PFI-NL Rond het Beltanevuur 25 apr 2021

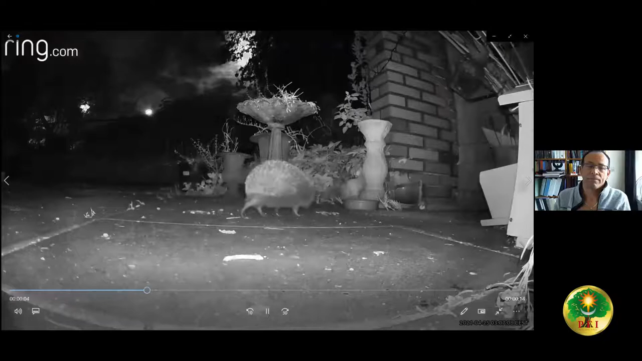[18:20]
Duurt maar heel kort. Ik zal hem nog een keertje afdraaien. Je ziet de maan midden in beeld, bovenaan. Die twee lampen links zijn echt gewoon lampen. En het egeltje komt erin. En dan komt er ook nog even een kat kijken.